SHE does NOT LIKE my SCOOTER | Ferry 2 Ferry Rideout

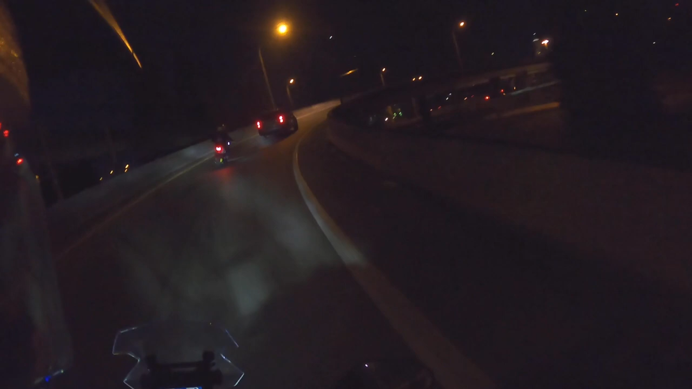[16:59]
probably didn't get as much footage i wanted to because it was dark i already know it when i look it over i'm not going to use a lot of these clips but we're taking the freeway back we're on the adv piece and uh pat's on his cb300 and we're mobbing back to the motel baby